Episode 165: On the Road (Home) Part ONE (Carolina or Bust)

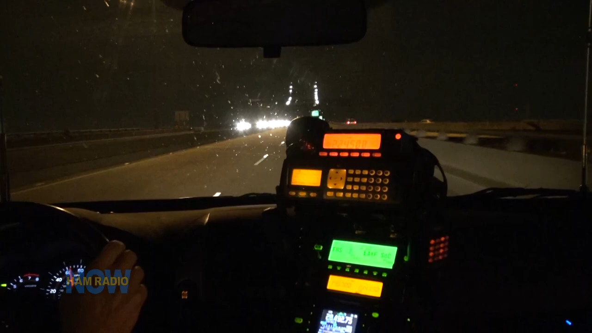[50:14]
I don't think you can see over there on the right. Looks like a whole city lit up. One of those oil refineries. I'm talking to Cindy on my cell phone. And, she missed the part where I'm recording a program. So, she's trying to talk back to me. But, I'm ignoring her. Lots of APRS in the background. And, I can see Baton Rouge downtown. One big huge building off to the left. Again, probably out of your peripheral. On the wide shot.
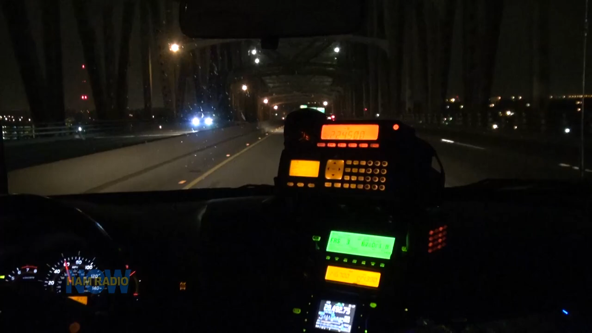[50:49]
Is this the Mississippi? I don't know. If it was, I missed the sign. I think it might be. Because, something's got to go down toward New Orleans. How many big rivers like this can there be?